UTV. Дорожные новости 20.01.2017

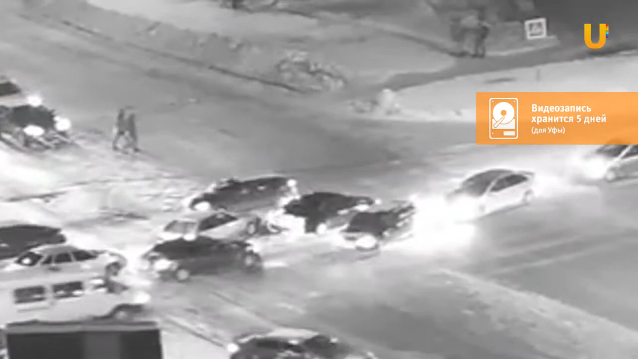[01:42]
Концентрация вашего внимания должна быть увеличена в несколько раз Но не оставлю без внимания и пешеходов Которые при переходе в дороге должны всегда смотреть по сторонам И быть готовыми к любым изменениям
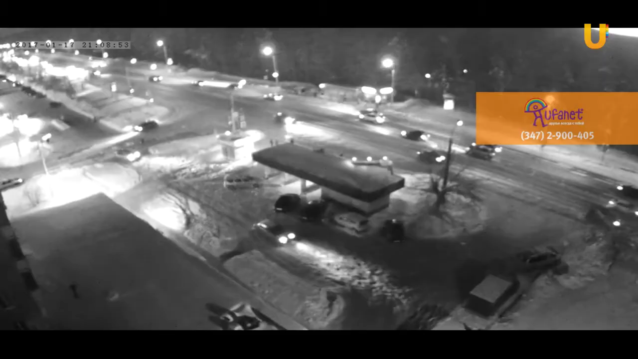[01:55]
ситуации Улица Менделеева Пренебрежение погодными условиями,
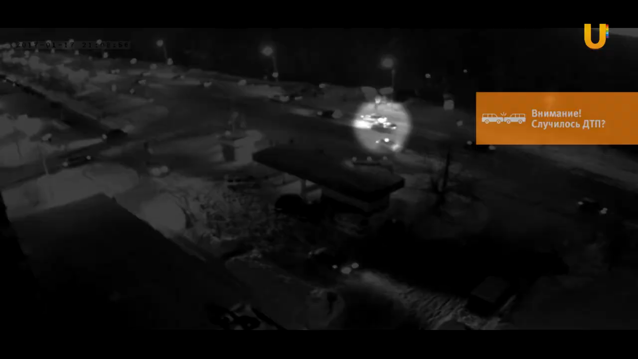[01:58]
малая дистанция и невнимательность Но обратим внимание на автомобиль впереди Явно для его водителя решение о повороте и впоследствии резкая остановка Стали такой же неожиданностью,
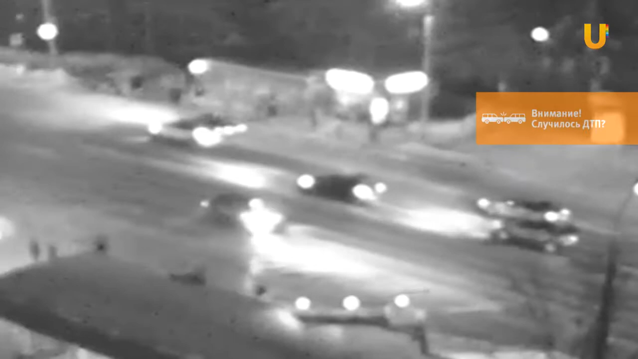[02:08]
как и для второго участника ДТП Еще один случай,